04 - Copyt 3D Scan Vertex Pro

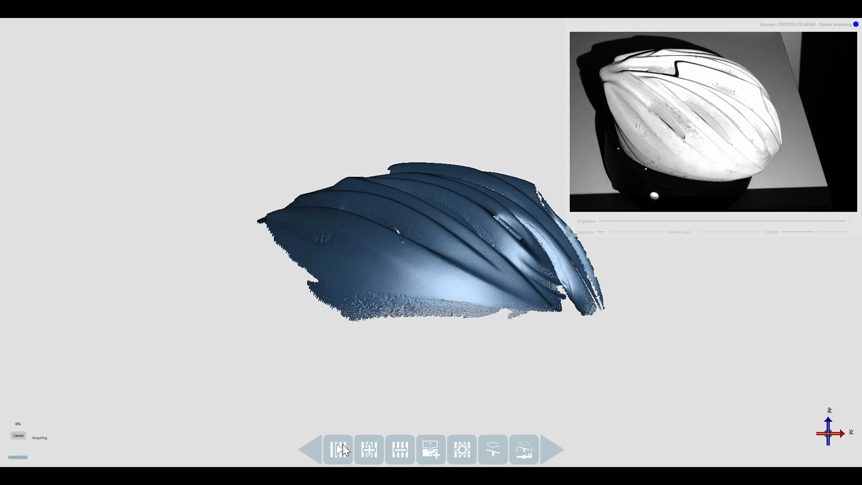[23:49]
okay so now the scanner is scanning then it moves then it scans the other position and every time we
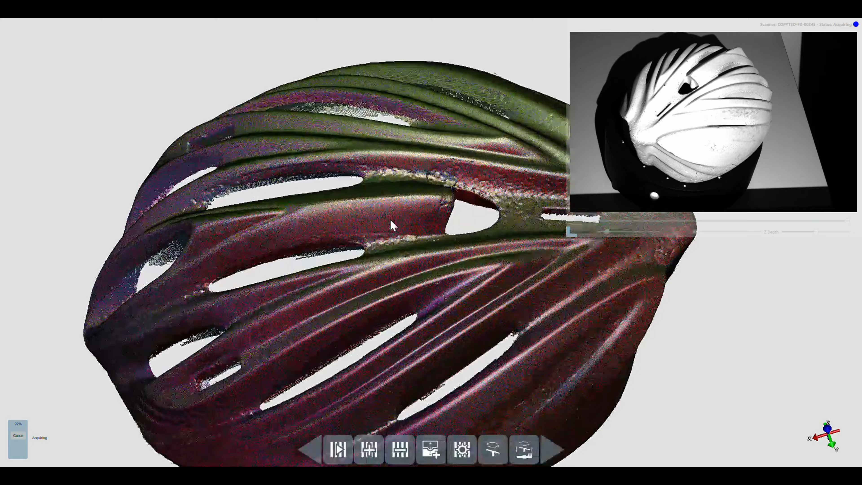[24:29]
so here we have different point clouds each color is a point cloud
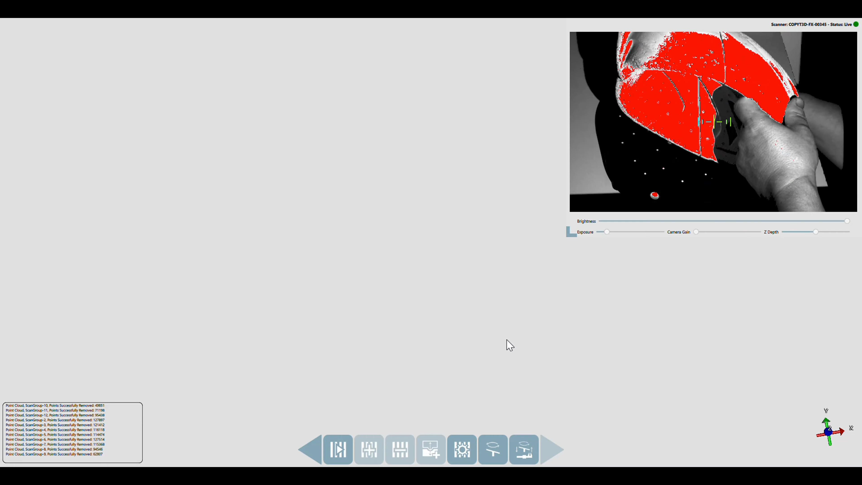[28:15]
i'm not moving the table i'm not moving the scanner so
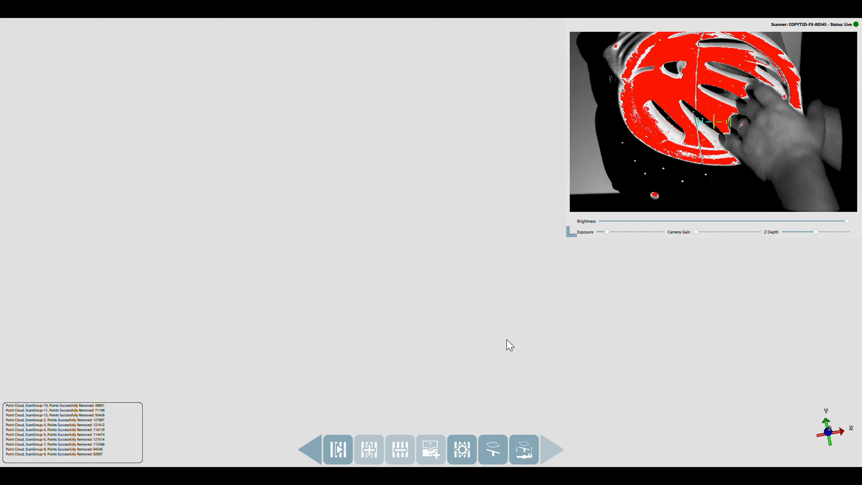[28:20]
i'm only placing the object in a new different position so
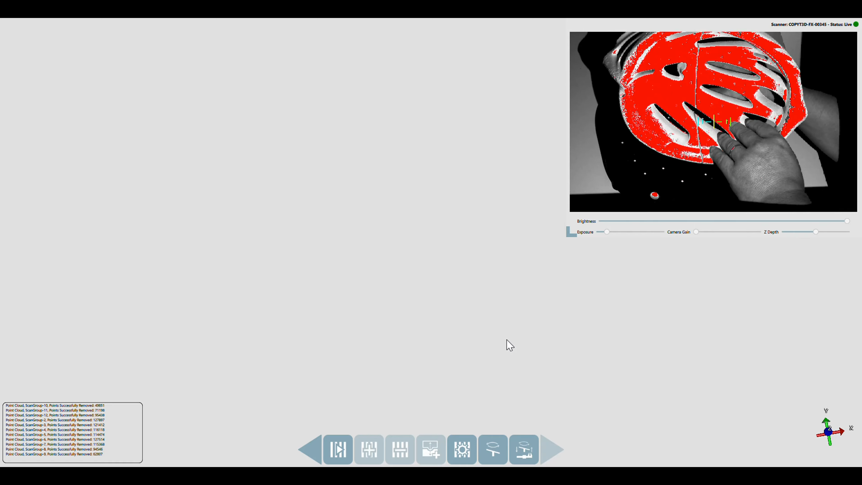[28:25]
this means that i will not have to do a new table calibration okay now we have a little bit too much light we see too much red because
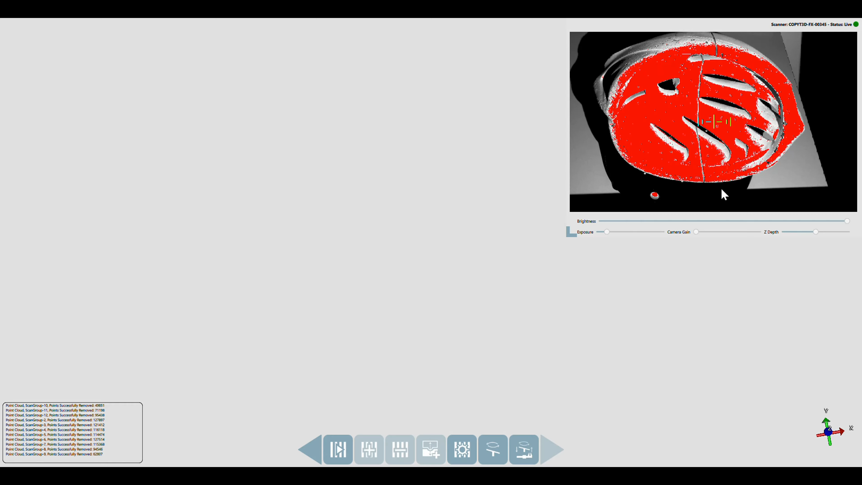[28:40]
also it depends on the orientation of the surface so we can decrease a little bit
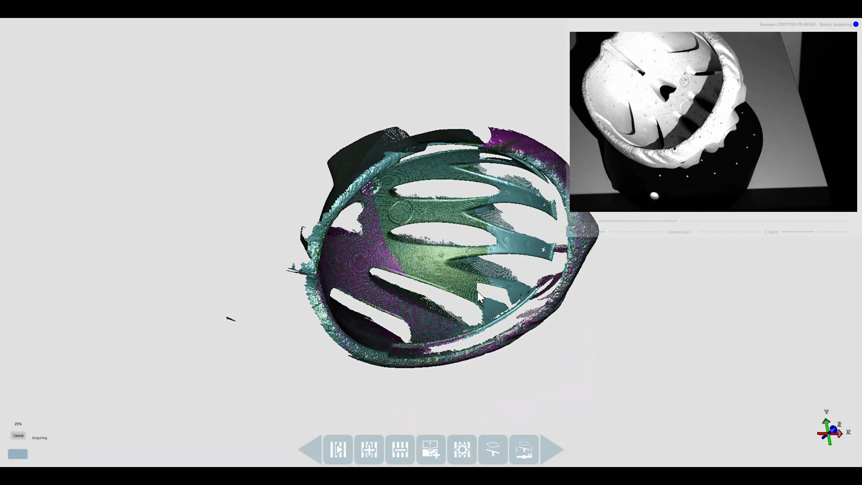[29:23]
then we move again every time the alignment is done using the axis of the table then we start moving again so we are again collecting 12 different point clouds
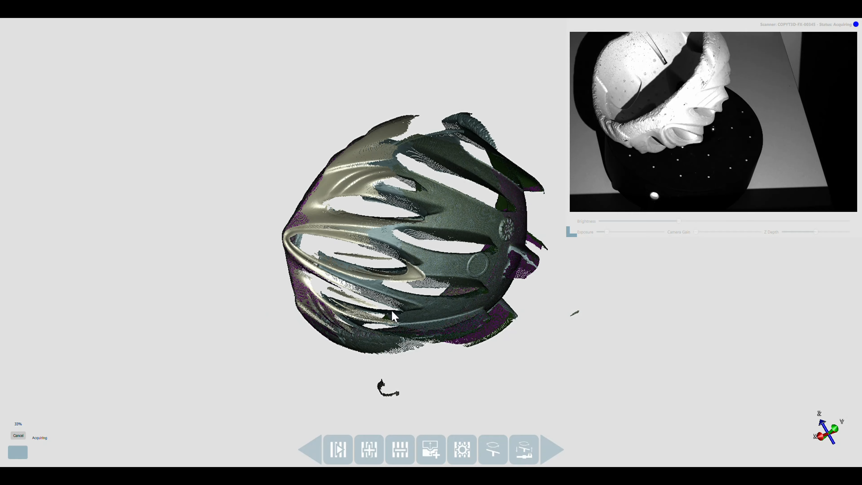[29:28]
around the object placed with a different in a different in a completely
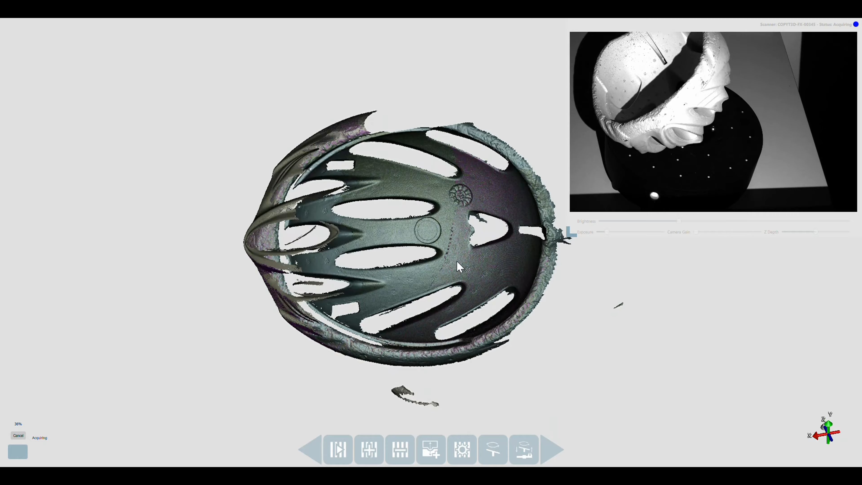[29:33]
different position here we are acquiring a big part of the
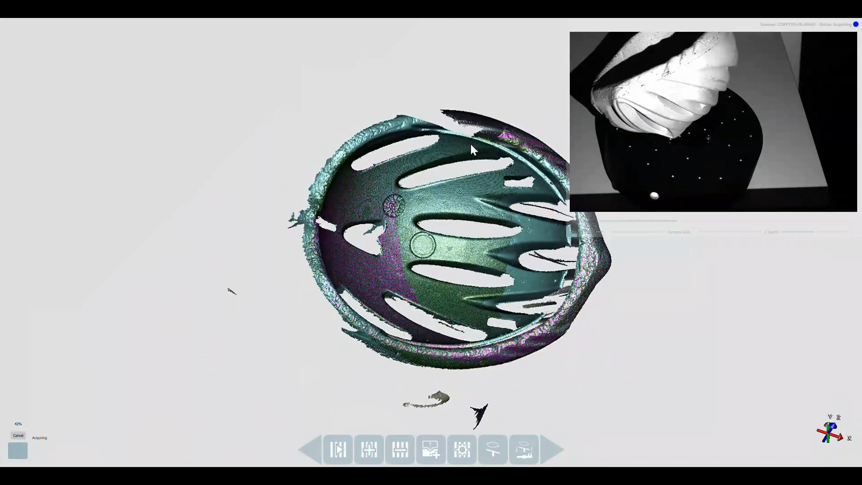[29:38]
inside the inner surface of the object of course
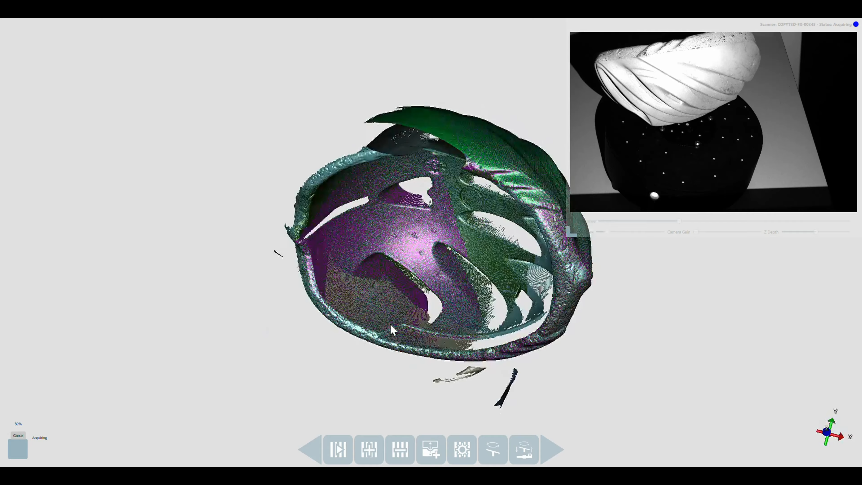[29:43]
every time you want to cancel the acquisition you can do that clicking on cancel so then you can modify the parameters for example and start again the scan
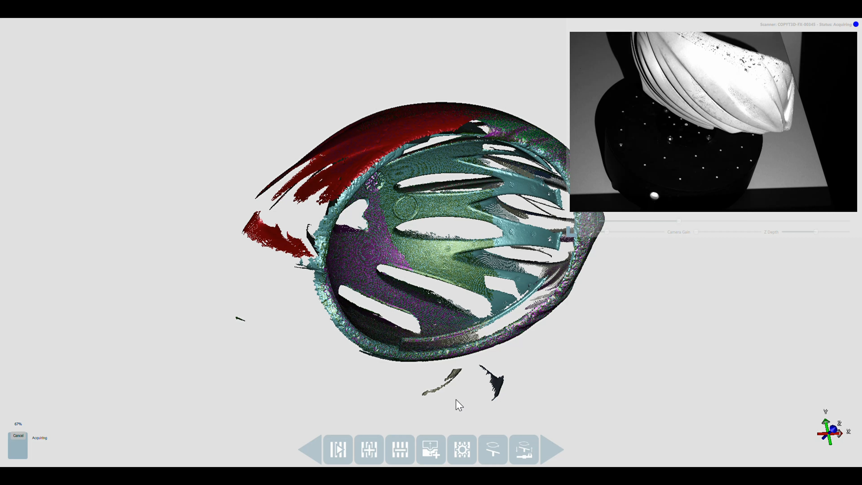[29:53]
until when you you are done with your required scans every time you cancel and you click again on scan
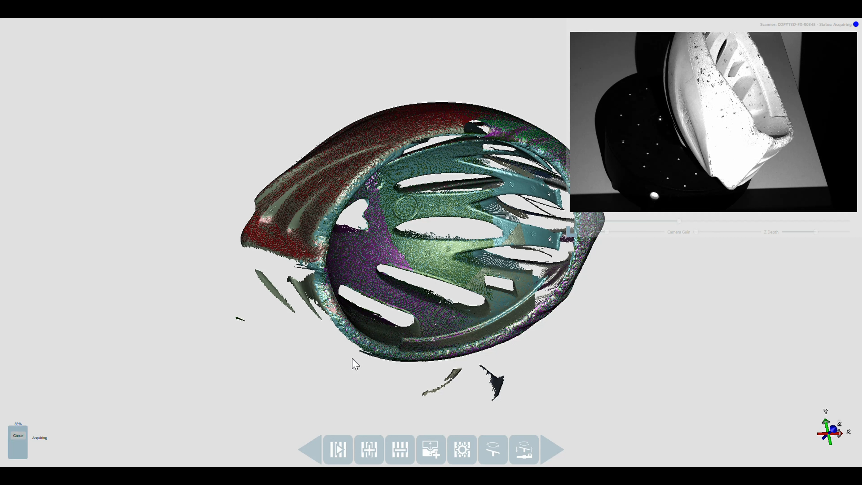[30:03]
you are overwriting the the scan you did until that point the object you you built until that point
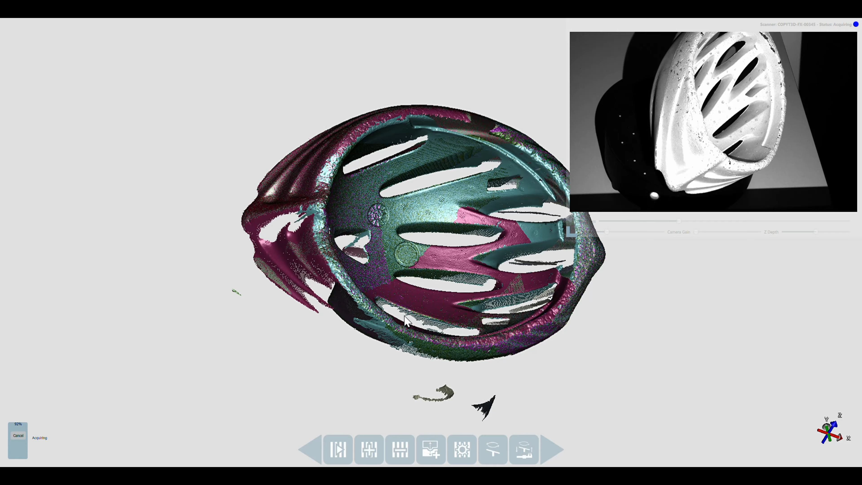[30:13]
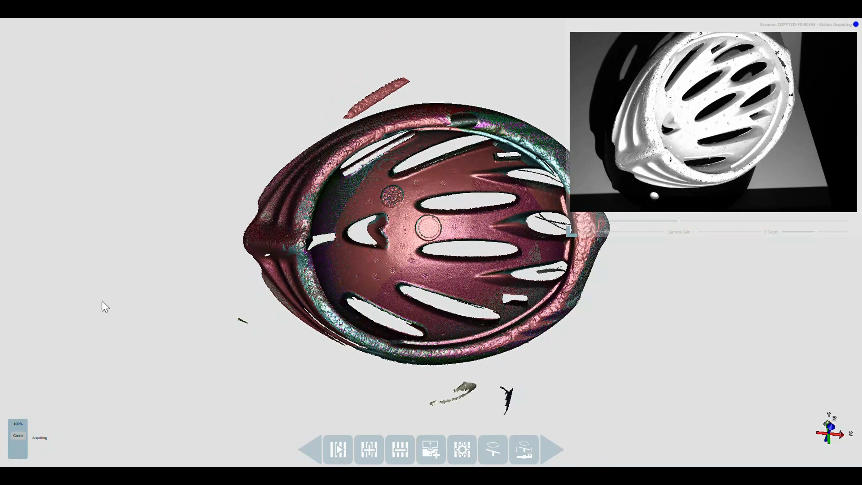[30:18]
okay we are done also with this scan so now we confirm again the scan
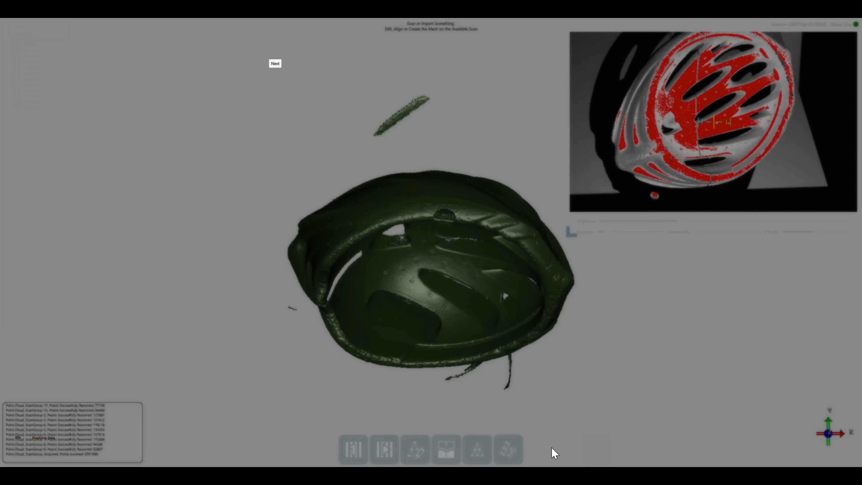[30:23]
okay a new folder is appearing here with the new
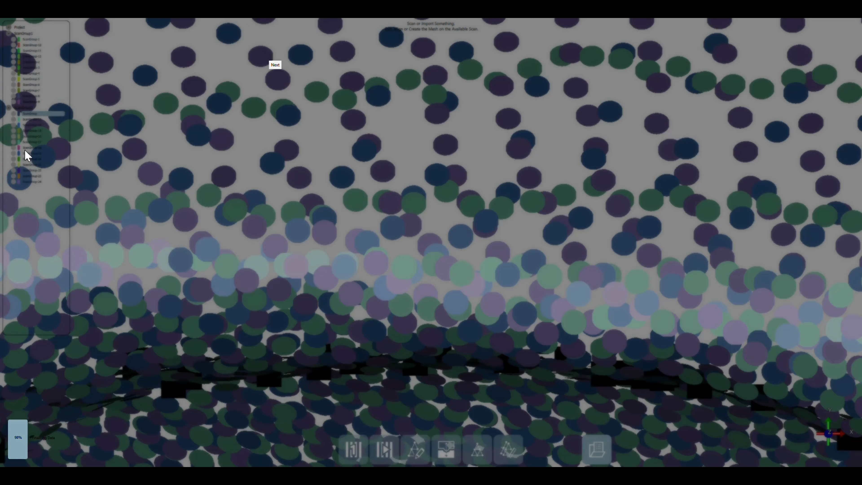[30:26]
point clouds okay then we edit again we clean again the scan
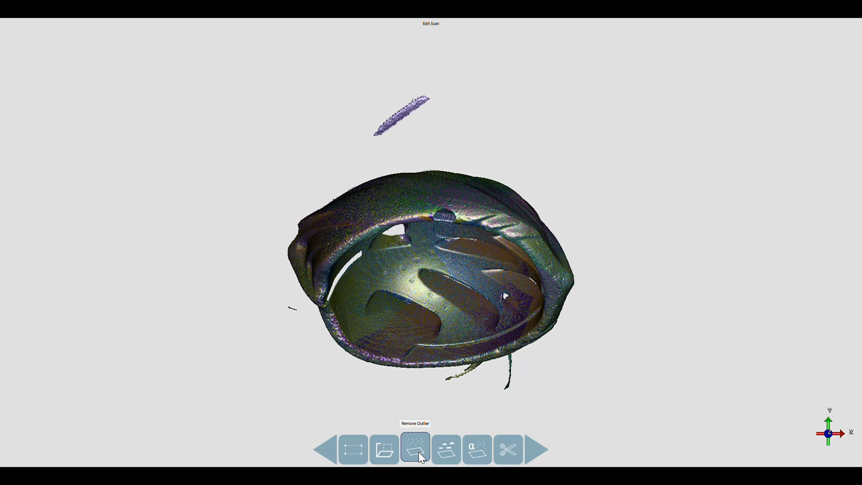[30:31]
we need always to select what is
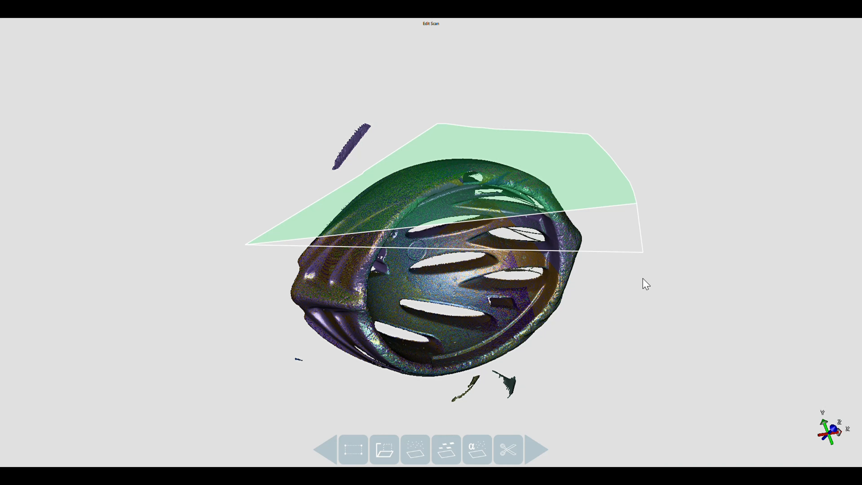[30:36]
the noise or what is the object and then
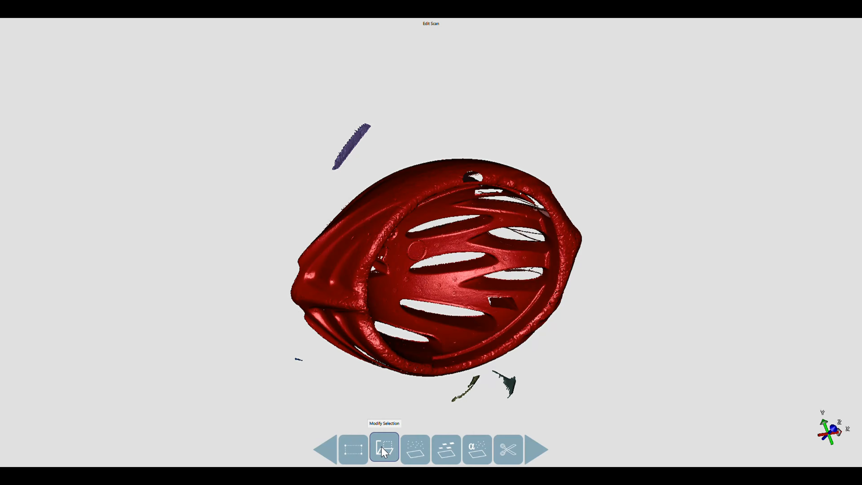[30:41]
if we select the object then we crop if if we select the
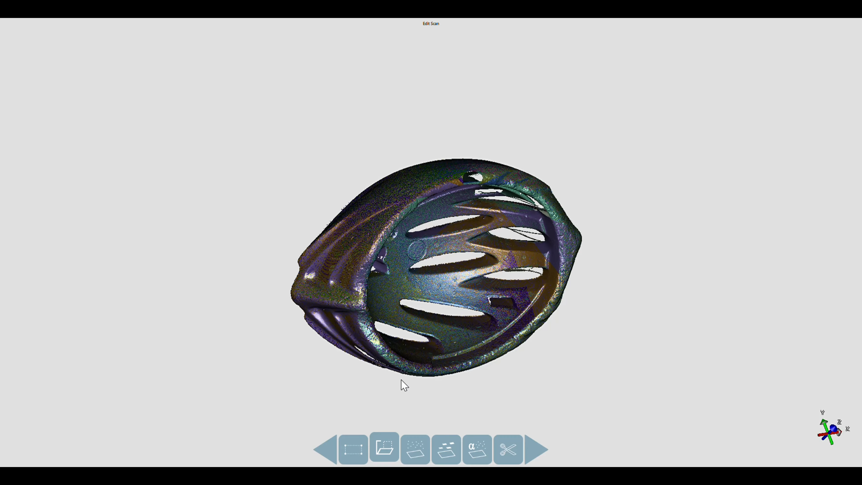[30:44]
noise then we cancel okay here is uh the scan i would say we don't
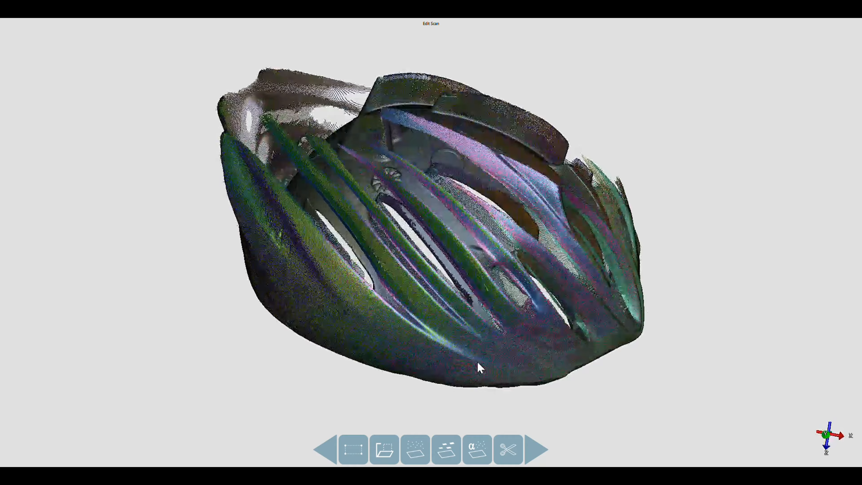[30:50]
need to remove out layers because i don't see uh noise coming from the out layers so